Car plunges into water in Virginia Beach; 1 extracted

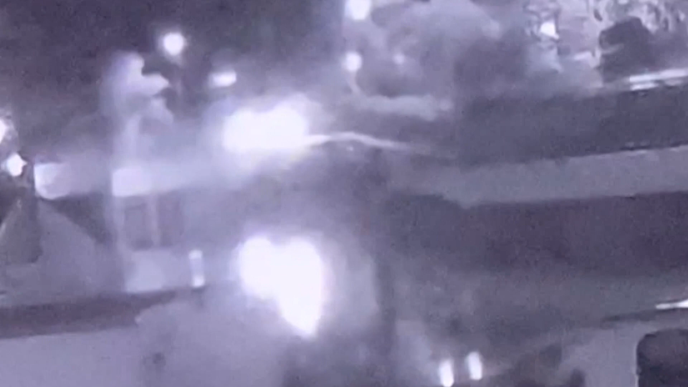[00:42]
I saw two cars fly by me going probably in excess of 80 miles an hour.